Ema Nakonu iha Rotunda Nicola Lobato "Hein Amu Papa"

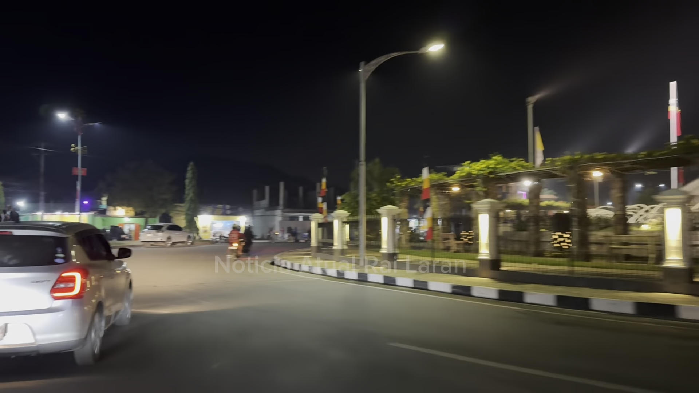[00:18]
Anesan maluk sira hari redaune, ia rotunda presidente di kulau dos Reis Lobato,